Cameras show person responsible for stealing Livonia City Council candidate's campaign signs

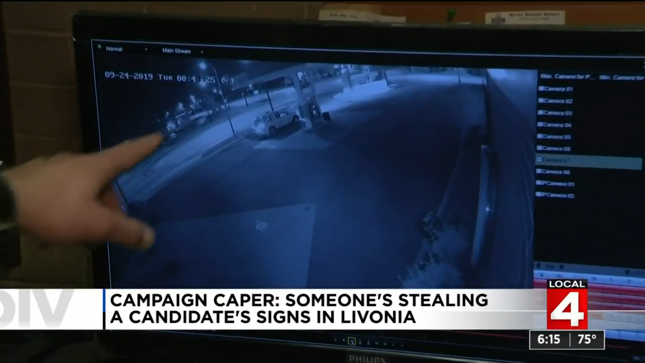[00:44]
There he is, loads up and takes off. He went to his friend Tarek Shami's gas station.